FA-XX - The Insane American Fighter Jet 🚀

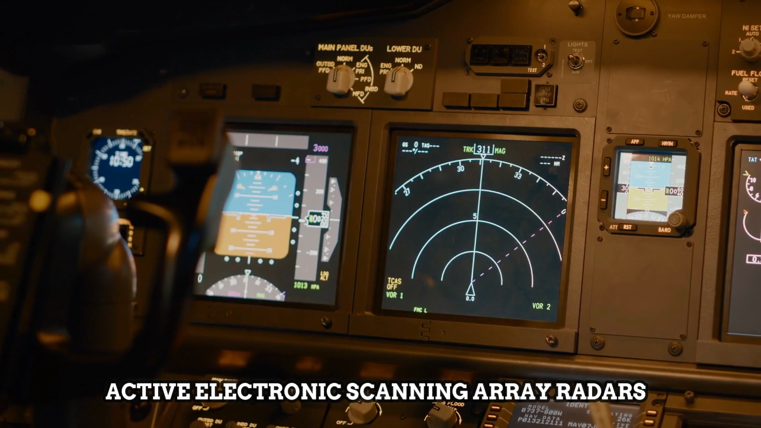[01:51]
These superior aircraft were equipped with active electronic scanning array radars and supersonic cruising engines that didn't require afterburners.